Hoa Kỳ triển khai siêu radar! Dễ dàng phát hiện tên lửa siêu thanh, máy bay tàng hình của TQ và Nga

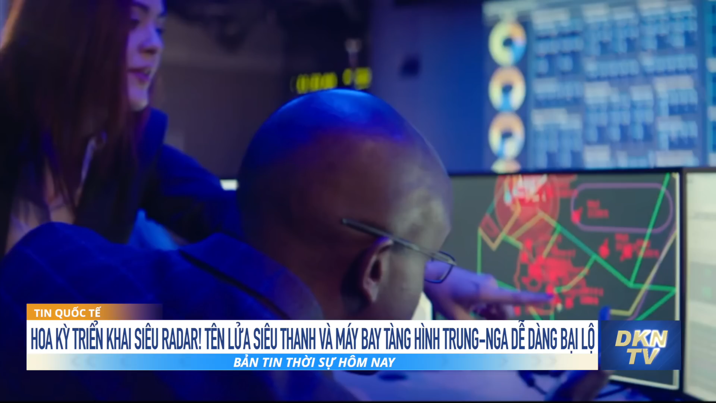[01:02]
Tương tự như vậy, nó được thiết kế nhiều màn hình rời, dạng máy tính bảng để chỉ huy và điều khiển băng sóng ngắn được tích hợp trên radar. Sẽ có thể cung cấp khả năng bảo vệ binh lính tác chiến cùng với nhận thức tình huống.